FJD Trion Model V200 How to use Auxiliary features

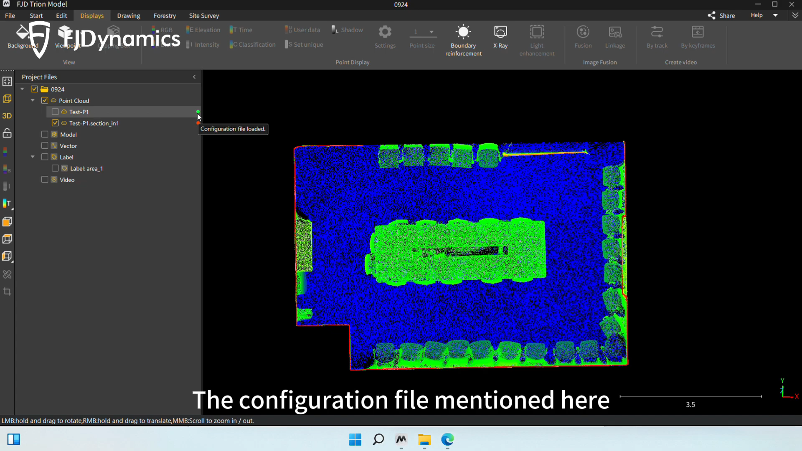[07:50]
The configuration file mentioned here refers to the .data data file. The ninth one is to extract scanning pose data.
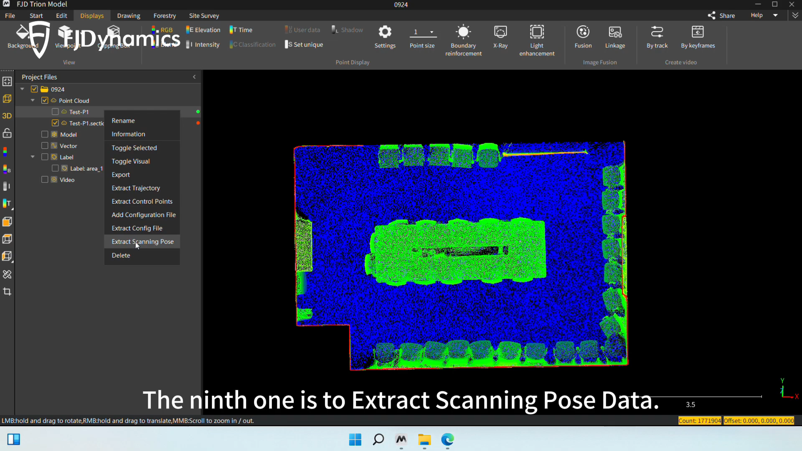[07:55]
The last one is to delete the point cloud data.
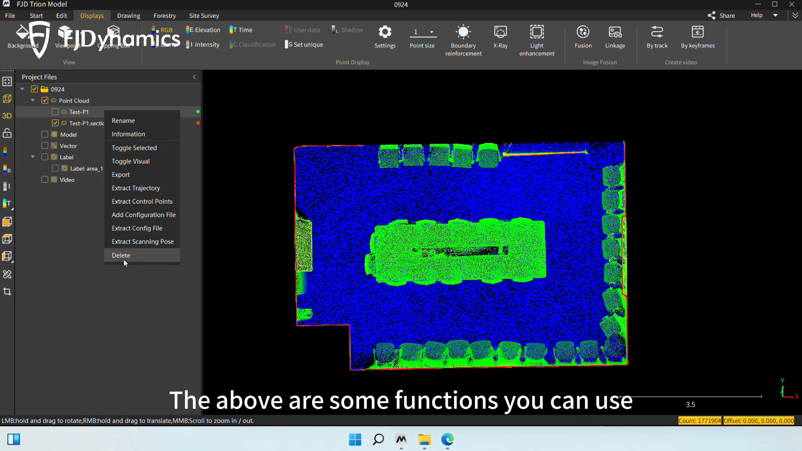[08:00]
The above are some functions you can use after right-clicking a point cloud. There are some quick ways to facilitate your operations.
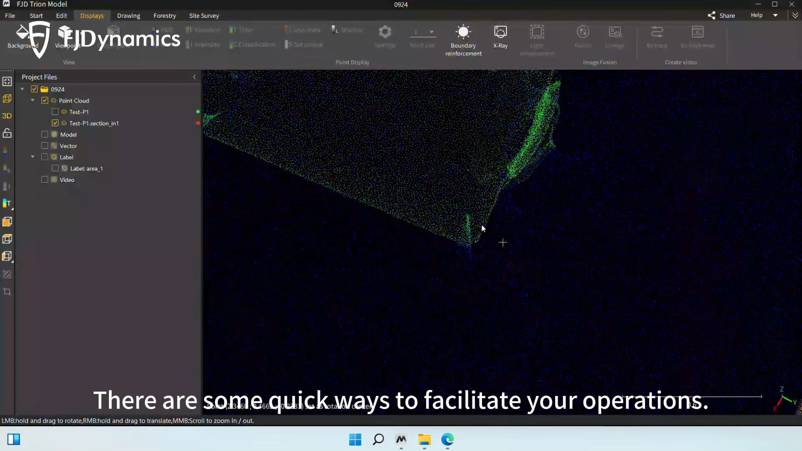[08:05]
If you want to quickly query the location of a point, hold down shift to select a point and see its coordinates.